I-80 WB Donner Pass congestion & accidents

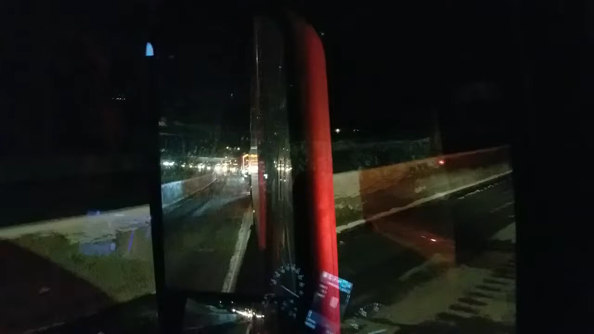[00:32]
right there, all that traffic right there, all that traffic right there, that's about five miles from right there, going back,